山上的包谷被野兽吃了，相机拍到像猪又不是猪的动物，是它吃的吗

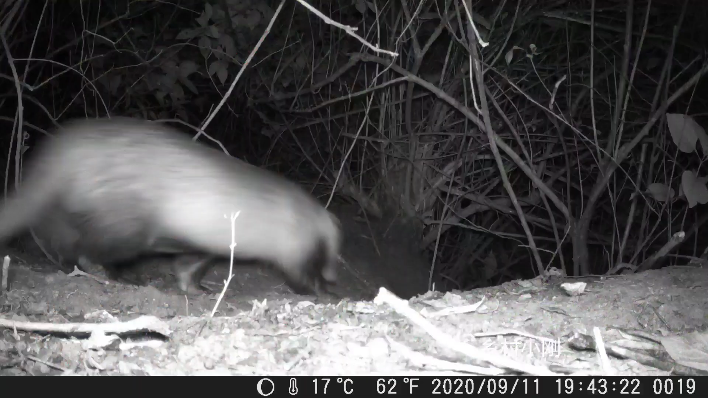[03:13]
这是啥动物呀有朋友认识吗这家伙像猪又不是猪长有类似猪的鼻子看清楚没有刚刚从网上查了一下这只动物应该是猪猪
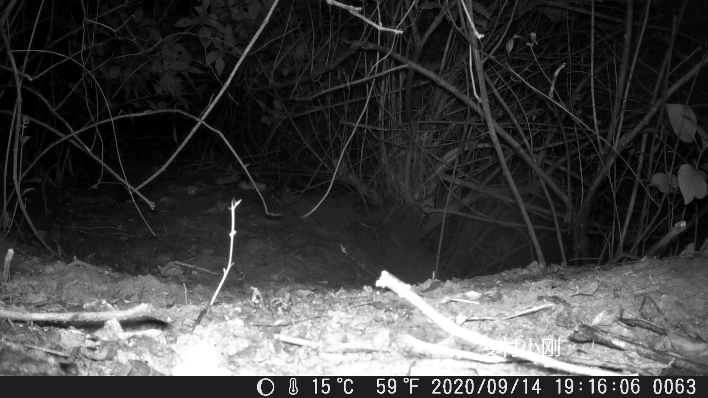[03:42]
猪猪猪猪是国家二级保护动物夜行动物也属于杂食性动物经常到农田里面来破坏庄甲偷吃农田里面的农作物我估计包骨被吃凶手应该是猪猪大家觉得是他干的吗猪花还是群居动物刚刚走过一只现在又走过去一只